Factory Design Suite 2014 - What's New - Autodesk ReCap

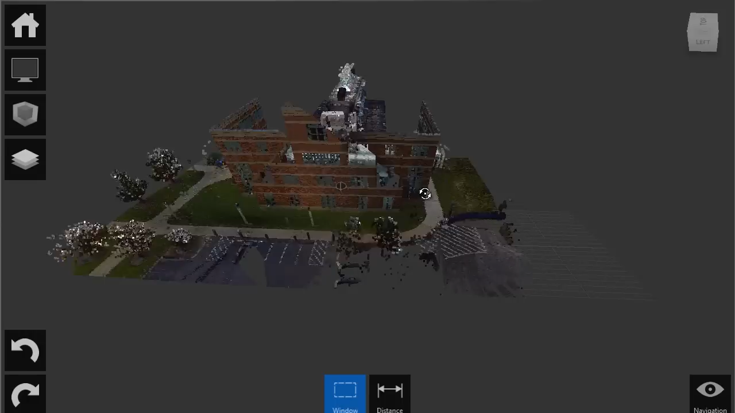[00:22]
In previous releases of the factory design suite, point clouds could be utilized, but modification of the scan was not possible.
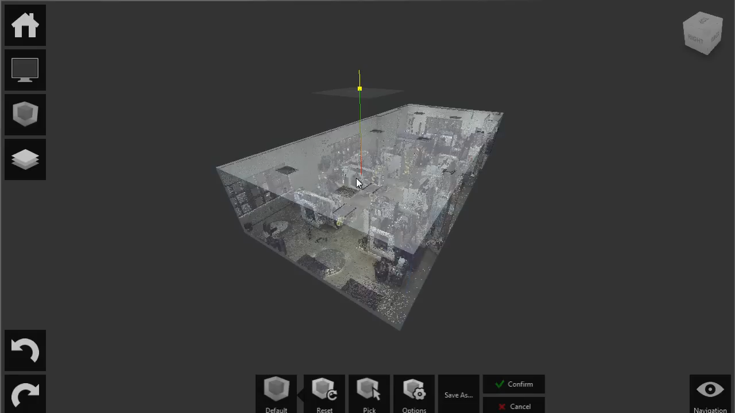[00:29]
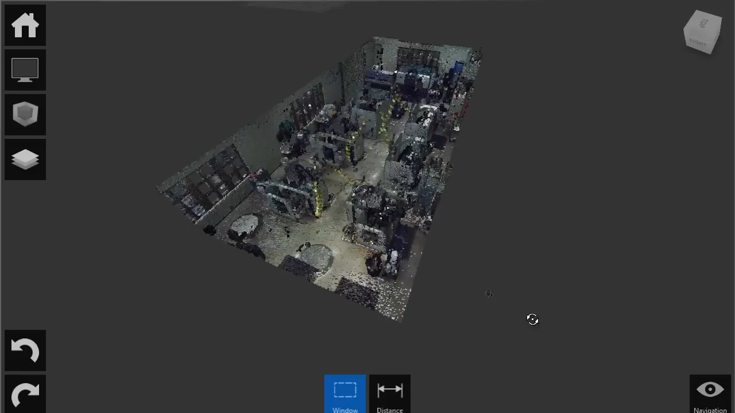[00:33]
Autodesk Recap provides this much-needed functionality, allowing designers to delete or even segregate portions of the scan.
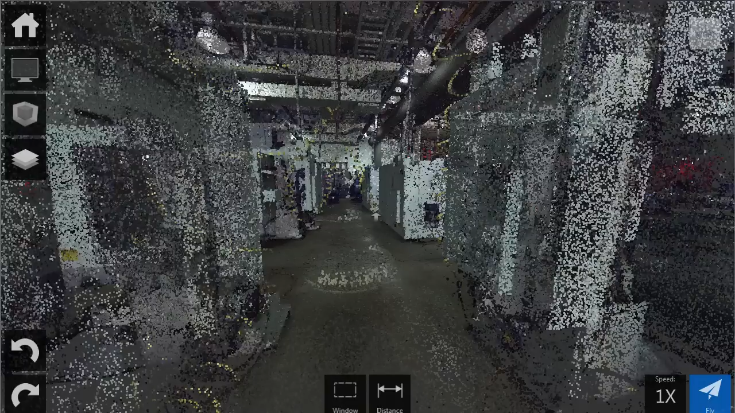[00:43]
It provides the ability to aggregate, enhance,
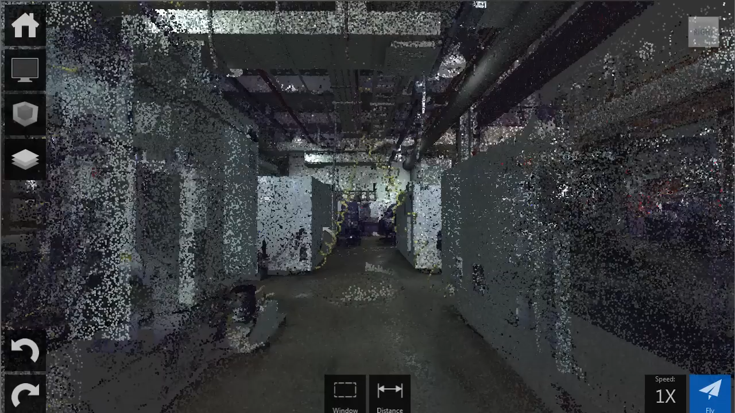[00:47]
clean, and organize point cloud data from many different sources. It also allows measuring, visualization,
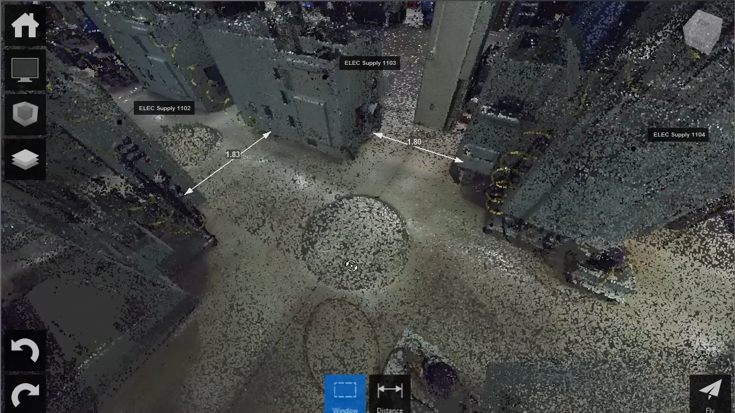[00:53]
and data preparation for efficient use in other Autodesk programs such as the factory design suite.
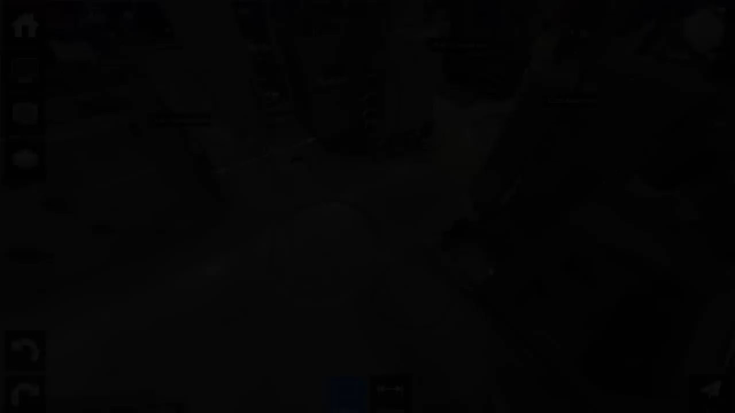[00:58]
Rather than beginning with a blank sheet, Autodesk Recap enables any designer or factory layout engineer to add,
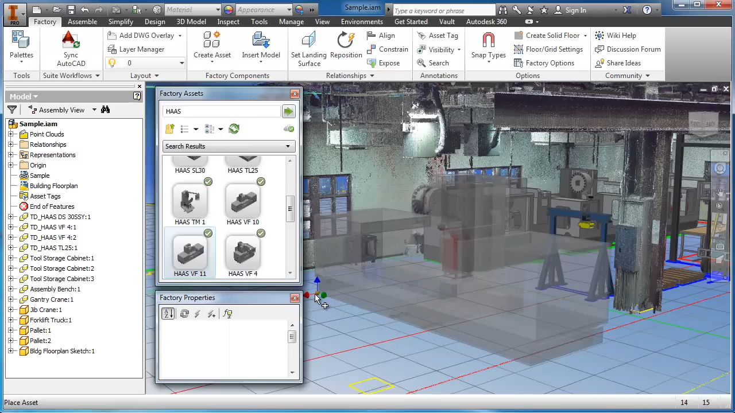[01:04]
modify, validate, and document their designs in context of existing environments.
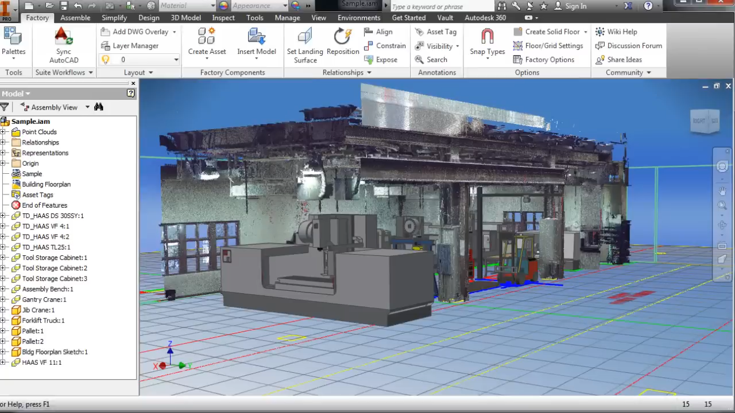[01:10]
The ability to manipulate and organize point cloud data is a great benefit of the 2014 release.